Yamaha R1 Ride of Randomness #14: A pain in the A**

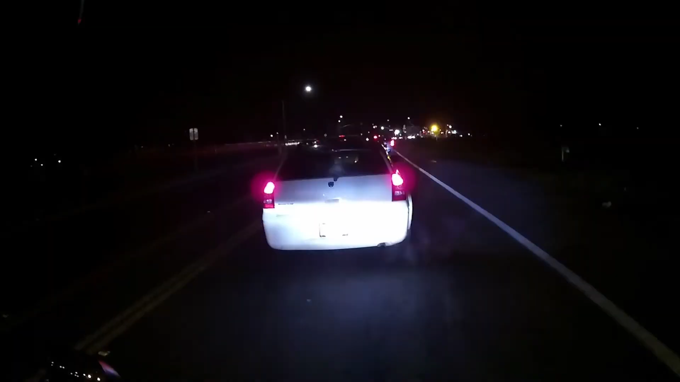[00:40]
I know what I'm gonna do. I got four wheels, but I'm just gonna pretend, just right now, never again, just right now, I'm gonna pretend like I got two wheels. You know, because deep down inside, I really wanna own a motorcycle.
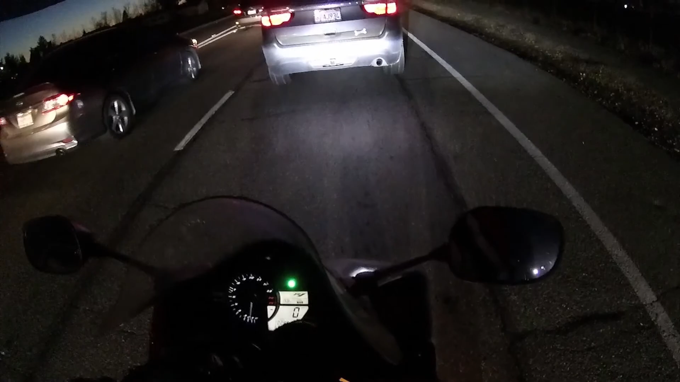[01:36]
That's just death wish right there. Freaking going flying through.